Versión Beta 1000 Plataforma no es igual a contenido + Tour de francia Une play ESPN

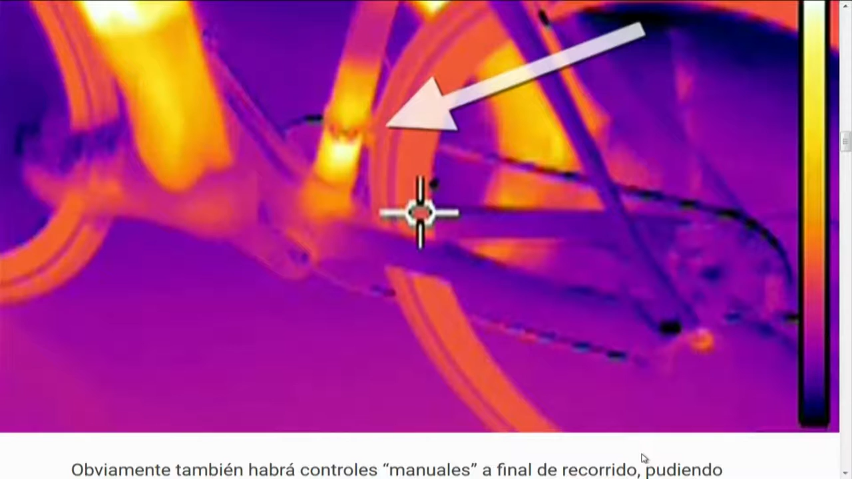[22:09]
precisamente donde hay que hacer muchísima más fuerza o estén cansados o estén perdiendo un poco la velocidad,
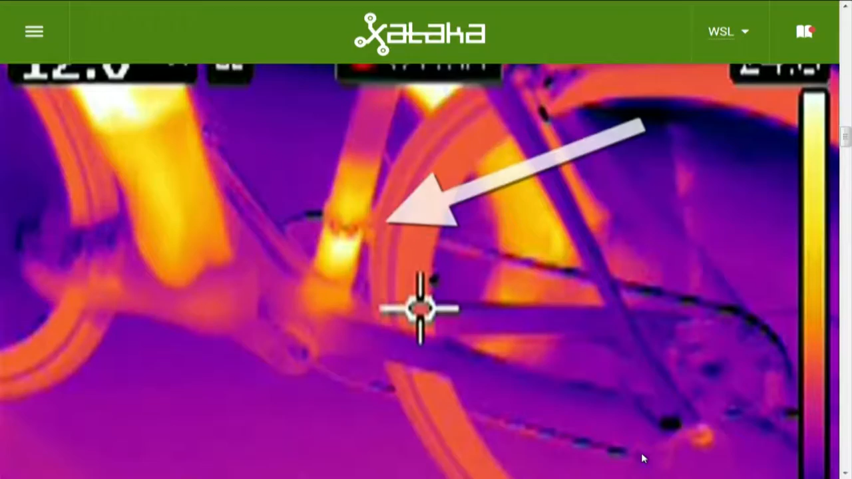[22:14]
el motor les ayude en estas subidas.
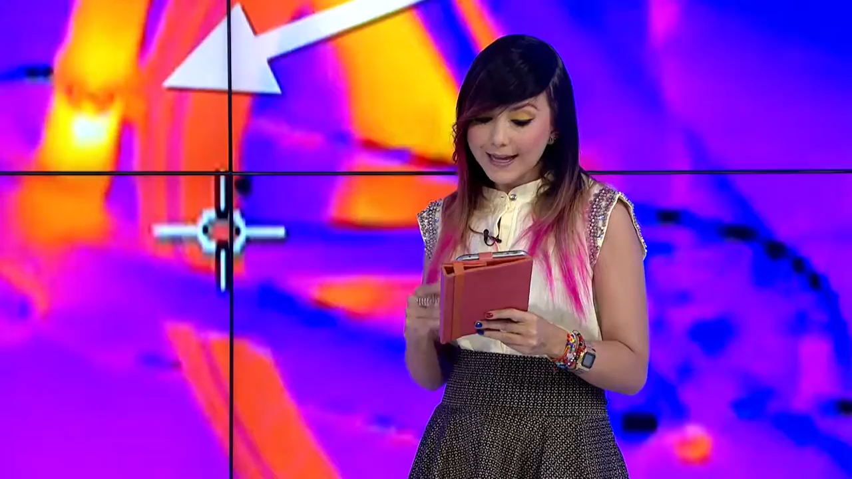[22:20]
Lo que ha sucedido es que han hecho muchas pruebas a lo largo de estos años del Tour de Francia con otros sistemas de reconocimiento, pero ahora decidieron tener este tipo de control instalando unas cámaras,
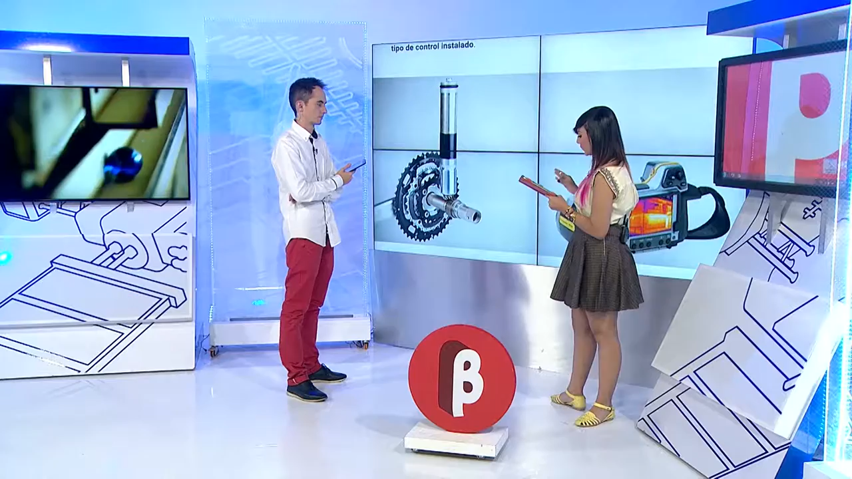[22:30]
Sebastián, que permiten detectar precisamente cuando hay motores en las mismas bicicletas. Dicen que tienen todo un equipo que está formado
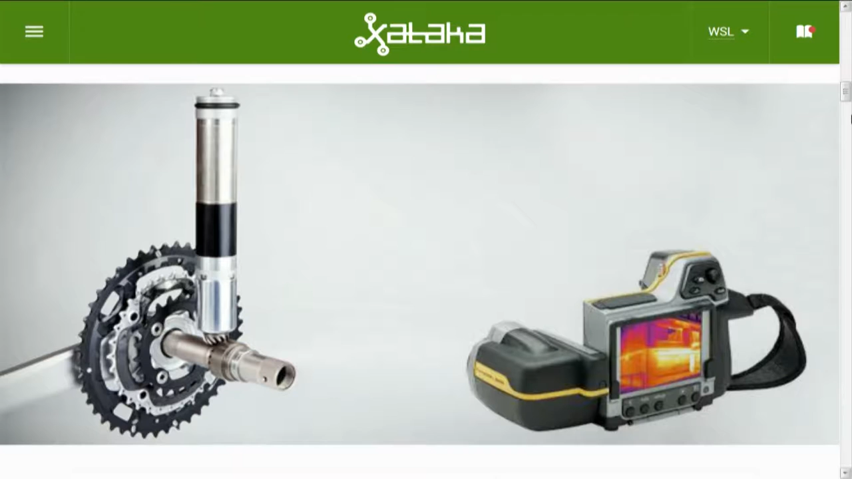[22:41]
para manejar estos escáneres y que posiblemente se coloquen a la salida o la llegada de las etapas, pero que también es muy posible que
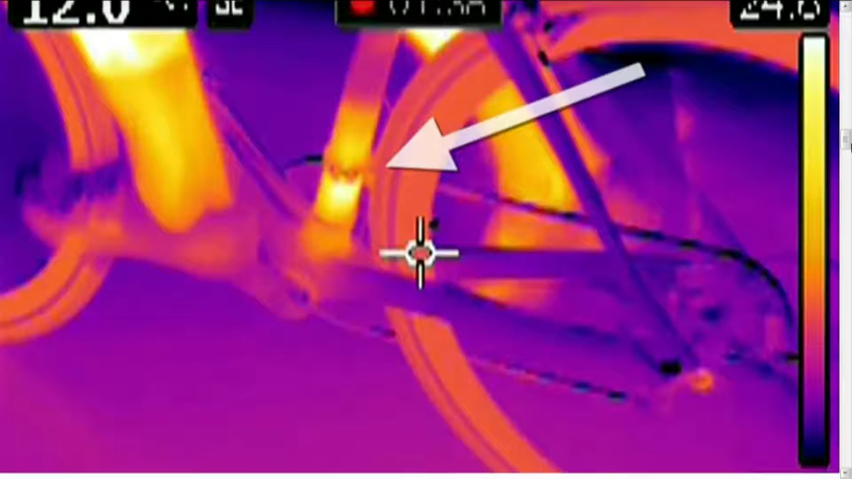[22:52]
algunas bicicletas las lleven instaladas en la parte trasera para que así la organización pueda tener el control en algunos puntos y saber, mira, con un escáner térmico si hay algún motor en la bicicleta o no.